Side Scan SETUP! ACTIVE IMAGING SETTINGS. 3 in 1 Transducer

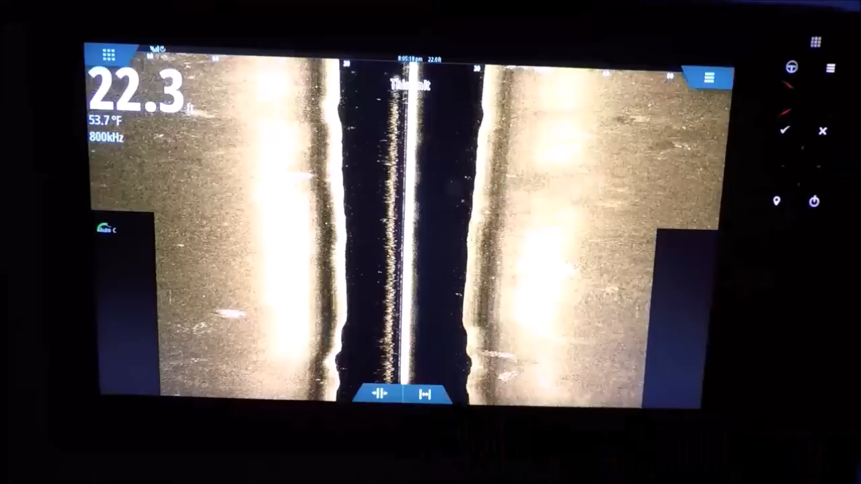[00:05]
On screen: depth 22.3 ft, water 53.7°F
all right guys been getting a lot of requests lately for showing my active
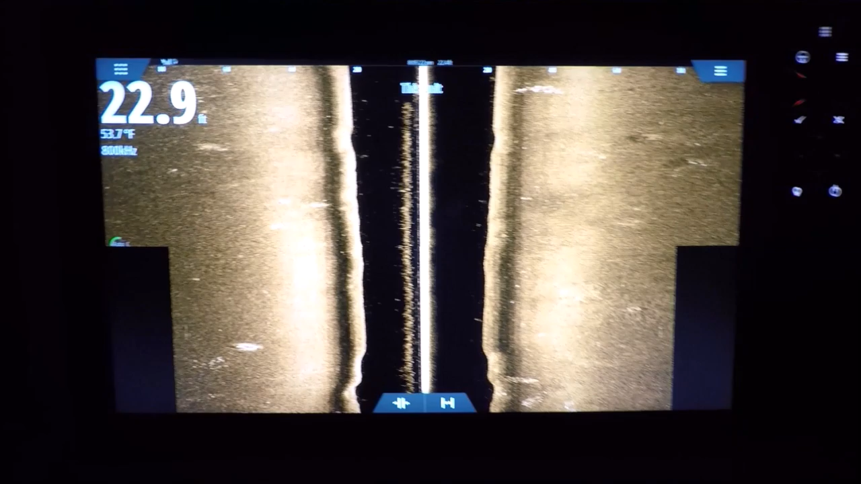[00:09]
On screen: depth 22.9 ft, water 53.7°F
imaging settings for side scan it's very basic very simple there aren't a lot of settings to get into really
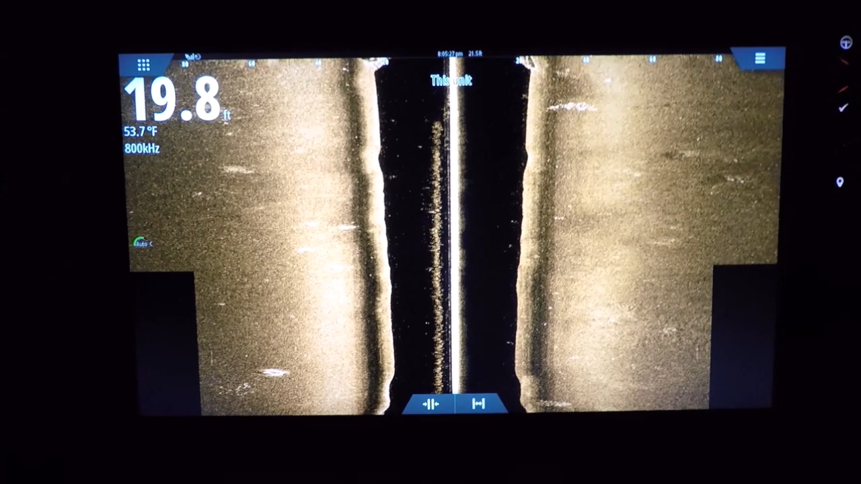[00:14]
On screen: depth 19.8 ft, water 53.7°F
my contrast I leave on auto I might bump it up plus one or plus
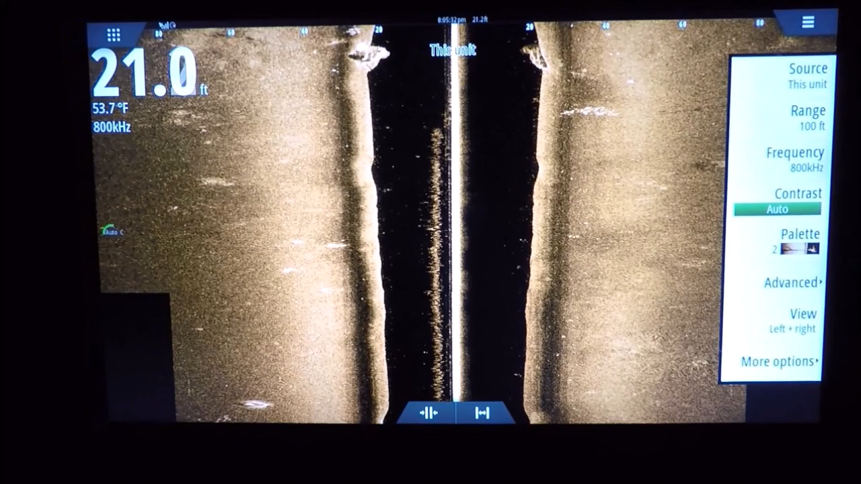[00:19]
On screen: water 53.7°F
two if it's direct sunlight frequency I like it an 800 with active imaging with any
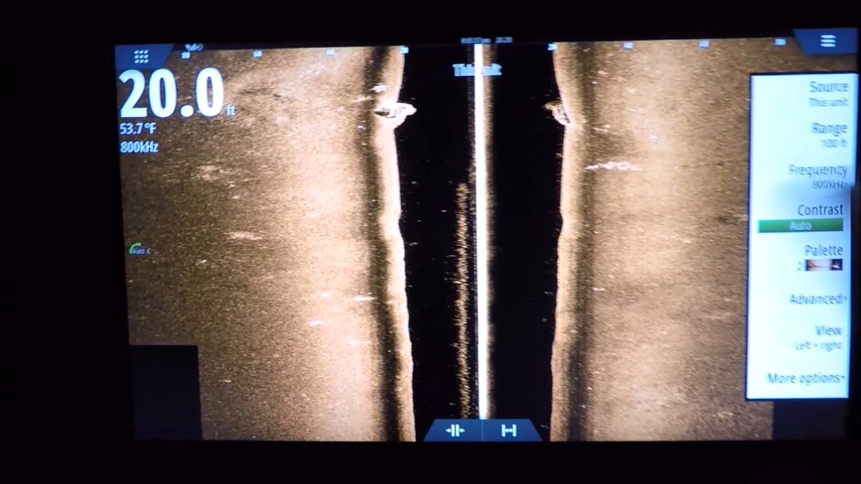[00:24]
On screen: depth 20.0 ft, water 53.7°F
other side scan I like it in 45 800 will give me the highest resolution and it used to
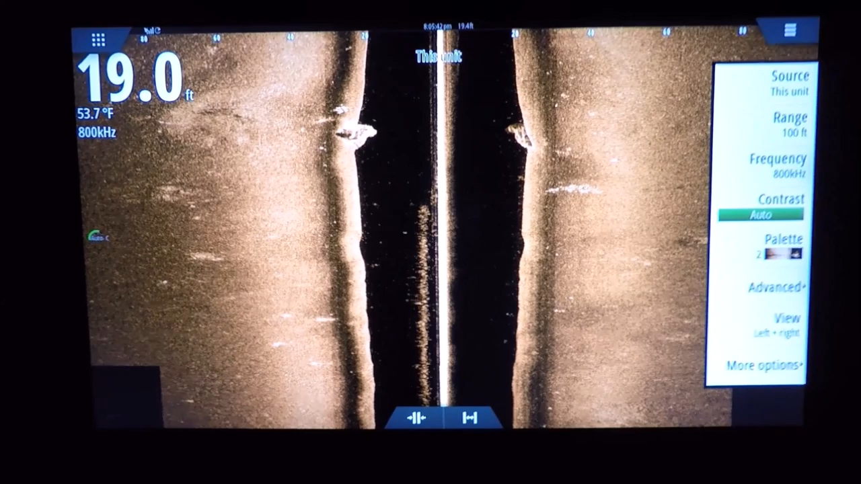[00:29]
On screen: water 53.7°F
cost you range but now it doesn't with active imaging so leave it on 800
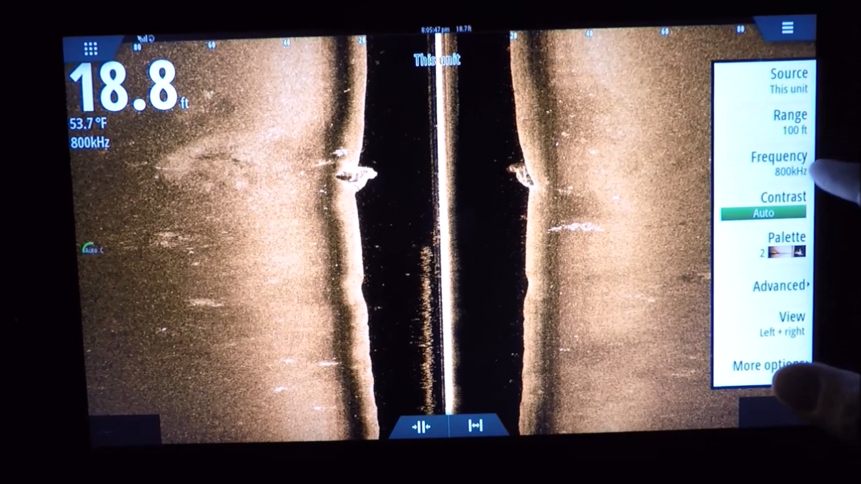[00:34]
On screen: depth 18.8 ft, water 53.7°F
you can see here I don't leave much on I don't like my range lines
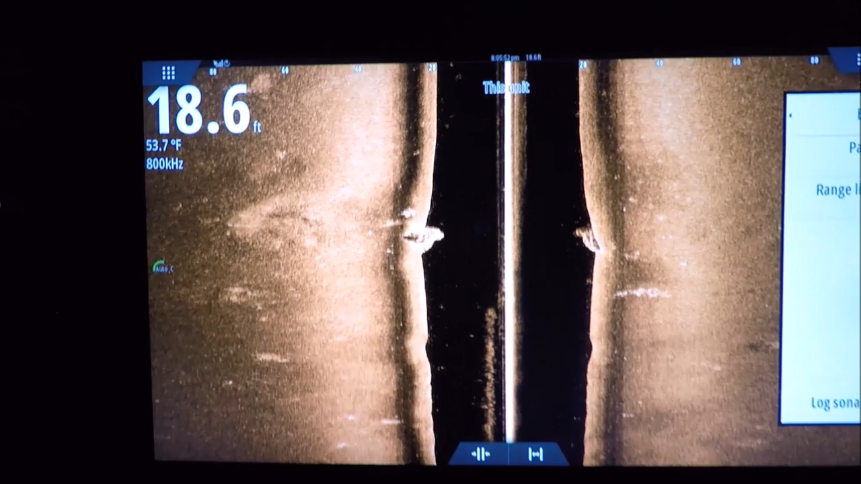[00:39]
On screen: depth 18.6 ft, water 53.7°F
on you can turn them on if you'd like just has your your depth you know your distance from the boat I
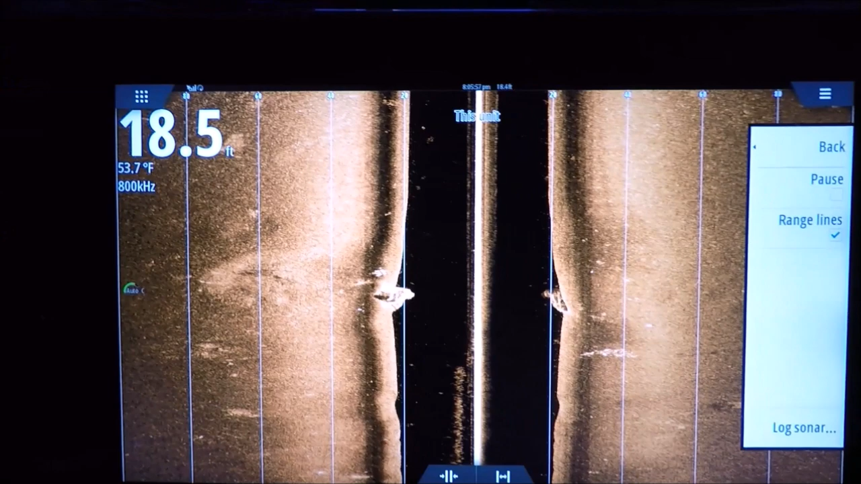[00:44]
On screen: depth 18.5 ft, water 53.7°F
don't really like them now
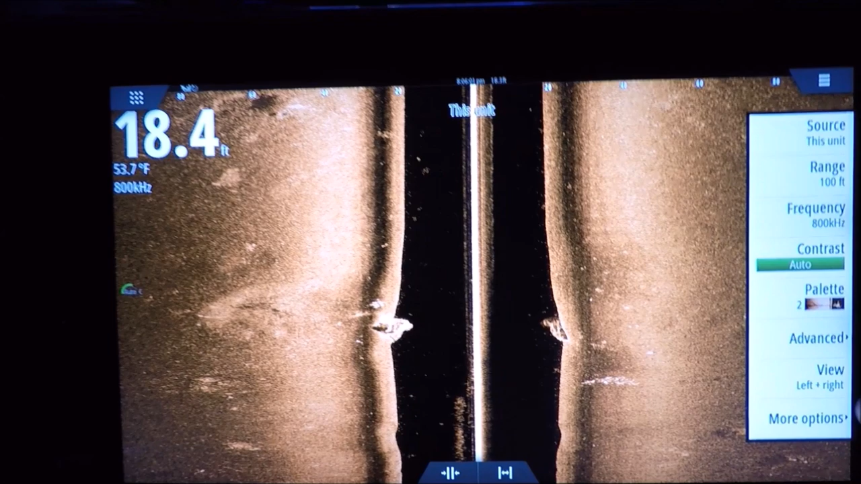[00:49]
On screen: depth 18.4 ft, water 53.7°F
my TV G if you leave it on zero
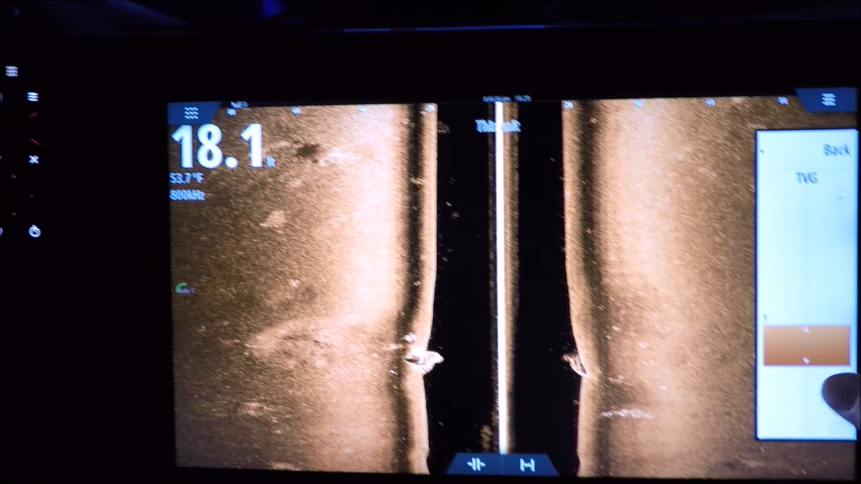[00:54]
On screen: water 53.7°F
you're gonna get a little bit of noise on the screen if you crank it up to three
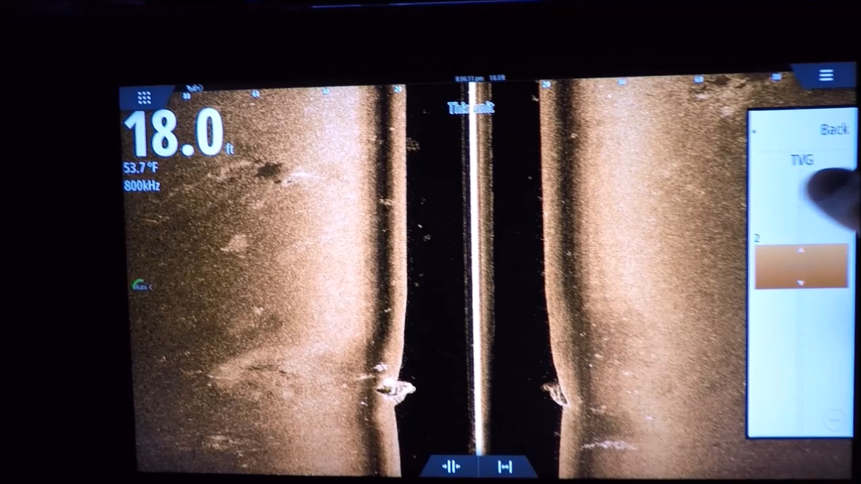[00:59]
On screen: depth 18.0 ft, water 53.7°F
you're gonna lose a lot now what it does is TV G lets you adjust the gain close
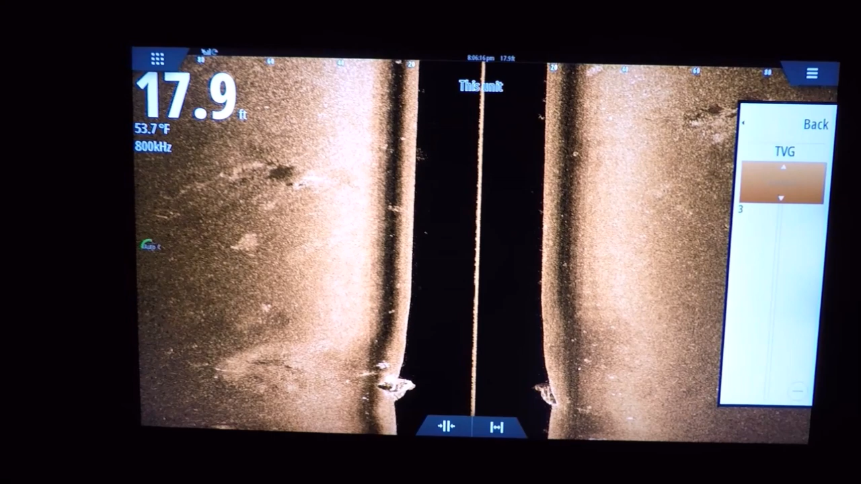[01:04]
On screen: depth 17.9 ft, water 53.7°F
to the boat so what it does is it will reduce the gain closer to your vessel because tiny
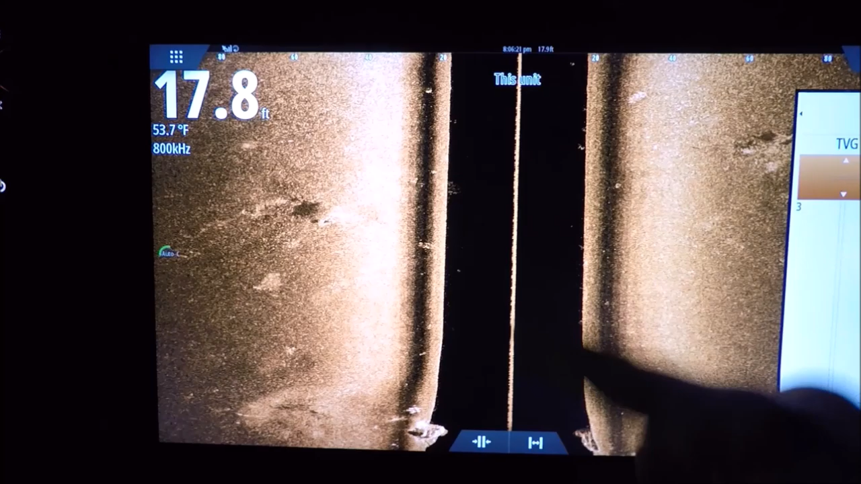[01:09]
On screen: depth 17.8 ft, water 53.7°F
particles that are very close to your boat look huge because they're closer
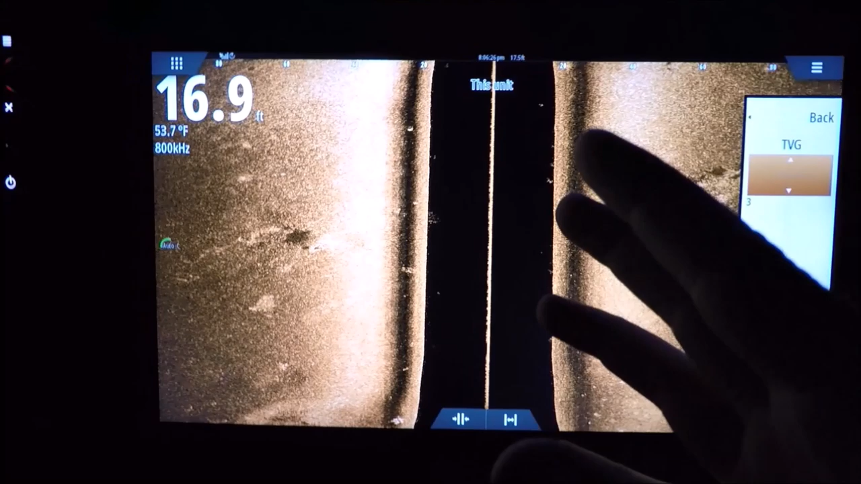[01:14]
On screen: depth 16.9 ft, water 53.7°F
to the transducer so they look a lot bigger than they are and they can really mud out your screen so you can see on three or it reduced all the gain close to the top now the problem is I'm losing all my bait fish that are close
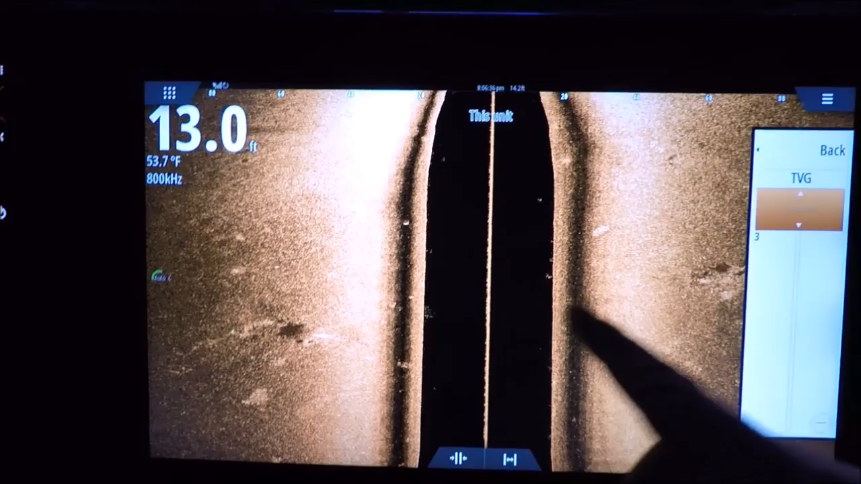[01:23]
On screen: depth 13.0 ft, water 53.7°F
to the surface
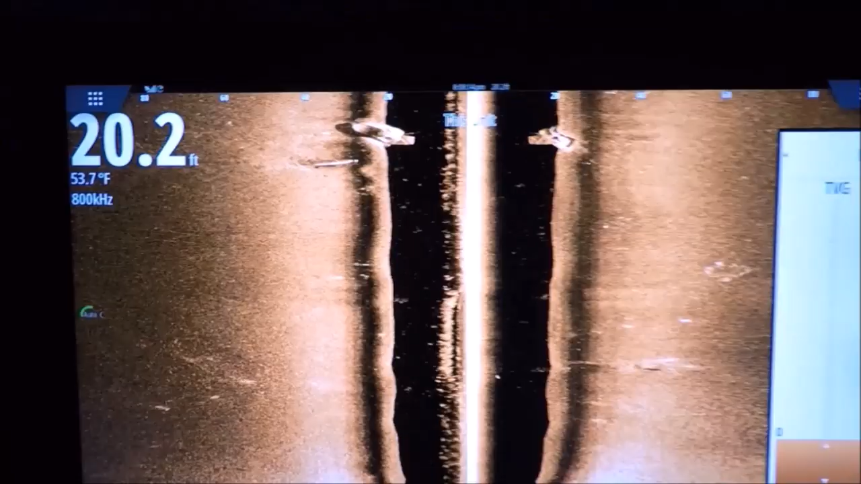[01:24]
On screen: depth 20.2 ft, water 53.7°F
so particles close to the transducer high in the water column will look huge because
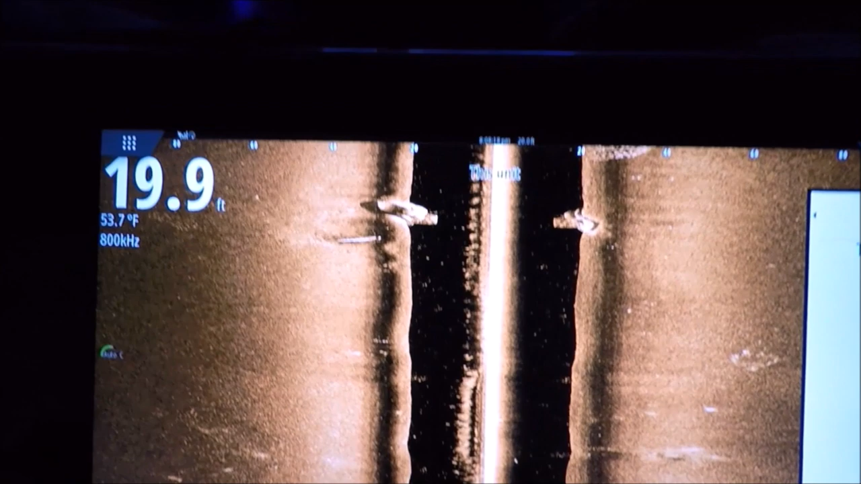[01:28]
On screen: water 53.7°F
they're absorbing a lot of energy from your transducer if I go to one now